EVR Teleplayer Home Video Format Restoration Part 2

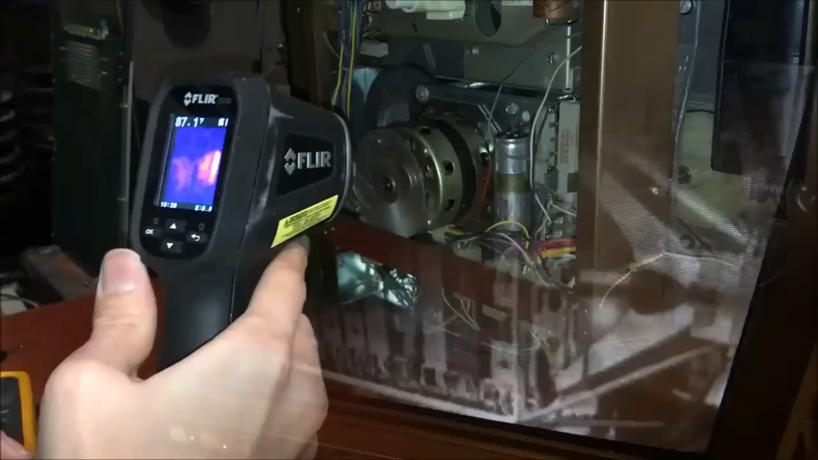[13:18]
right so just a moment ago we noticed that there was some uh smell of smoke uh
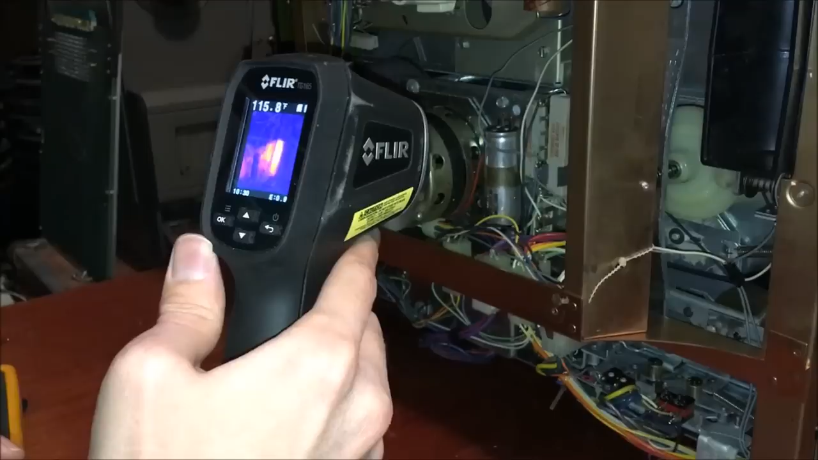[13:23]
burning i guess not smoke yeah kind of more like burning burning dust and we just wanted to make sure that there wasn't any uh wasn't anything out of the ordinary um
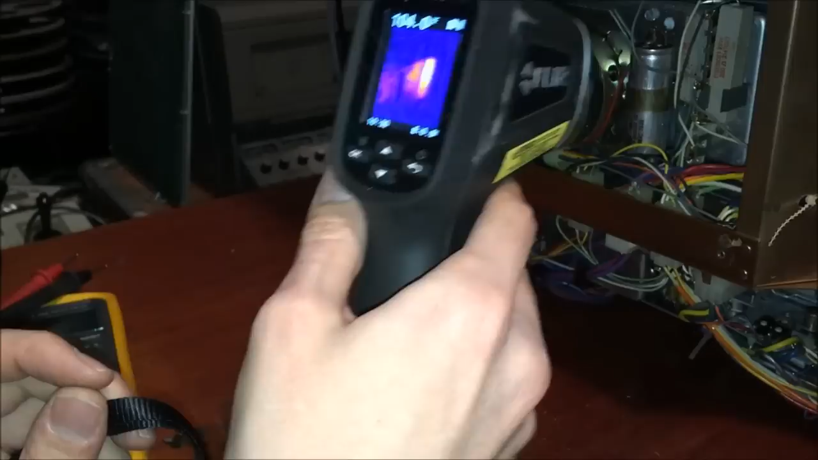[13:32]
there are two large power resistors on the bottom here one of them's at uh around 150
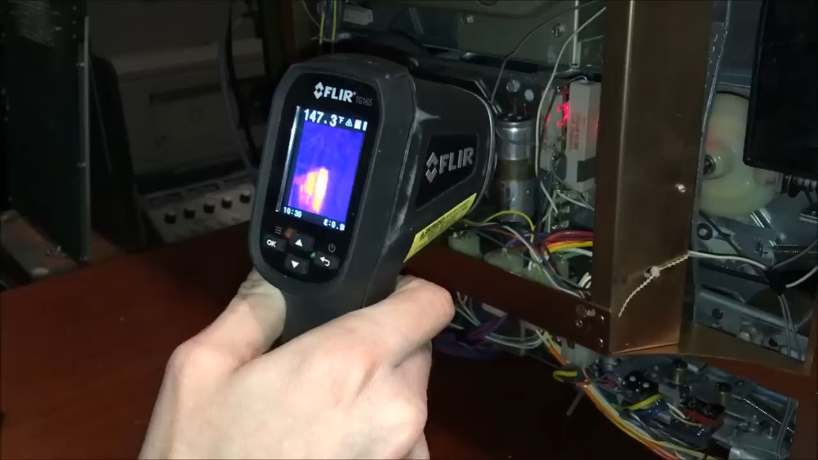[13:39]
degrees what is this for you have in your hand so this is a thermal camera with an infrared thermometer built in uh this is the uh FLIR TG165 which i think was
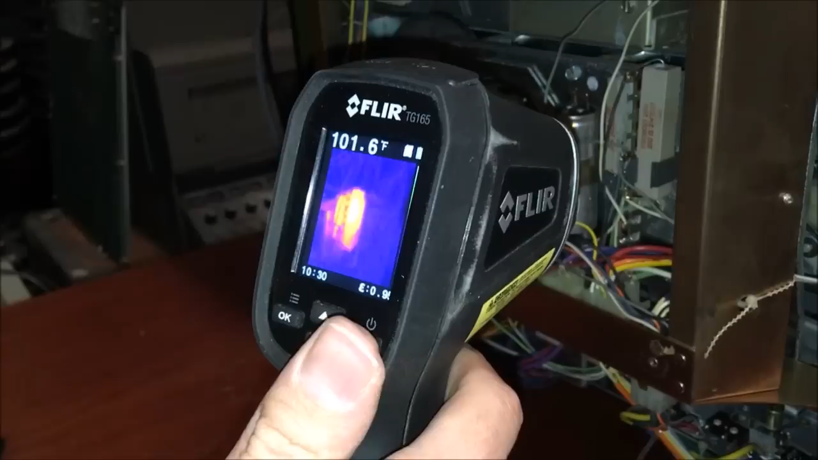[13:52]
On screen: spot 101.6°F
recently replaced with the uh TG167 um model
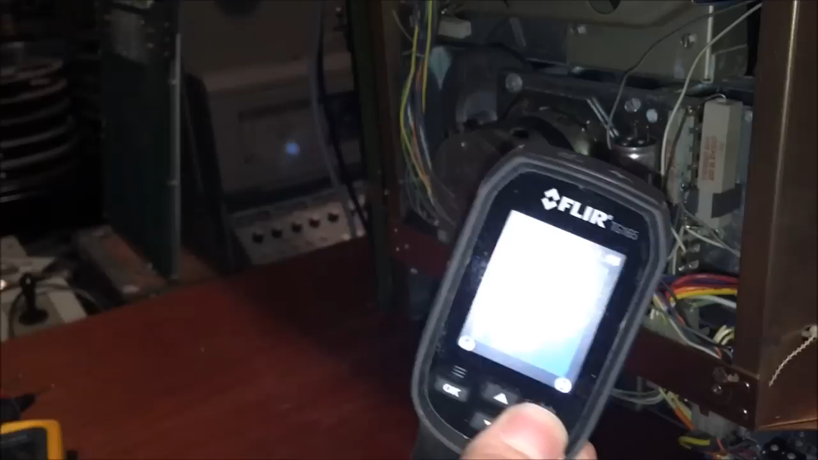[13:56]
but uh very uh useful little device for pinpointing um uh
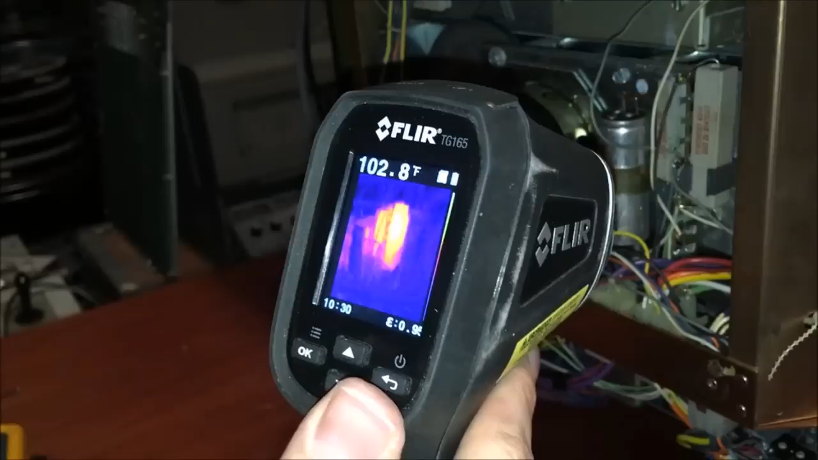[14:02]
On screen: spot 102.8°F
electronic problems and things that might be overheating or uh just differences on circuit boards and things like that so i use it for a lot of stuff